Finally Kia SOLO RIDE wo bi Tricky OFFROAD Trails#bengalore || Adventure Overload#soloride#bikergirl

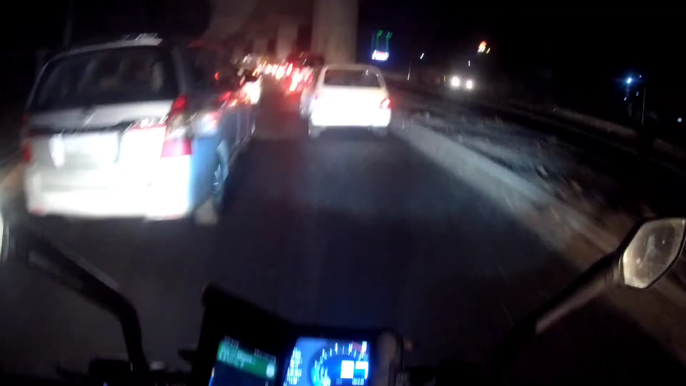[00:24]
किसी भी टाइम आप आओ, आई मीन इट्स जस्ट 6 o'clock एंड लुक एट दी मैसूर रोड. द रोड ट्रैफिक एंड व्हेन इट कम्स टू पीपल ड्राइविंग, ओह माय गॉड, देयर इज नो कंपैरिजन.